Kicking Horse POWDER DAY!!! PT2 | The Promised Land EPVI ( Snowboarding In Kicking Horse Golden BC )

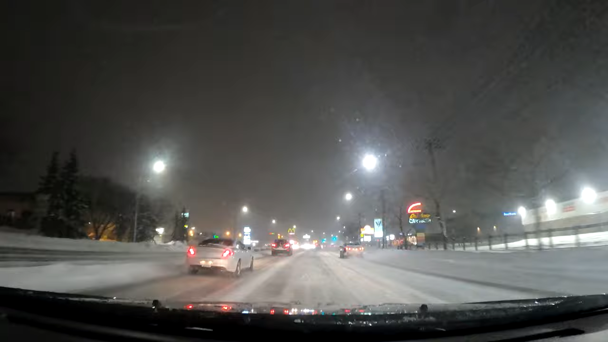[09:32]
After driving through some of the worst road conditions I have ever had on a BC trip,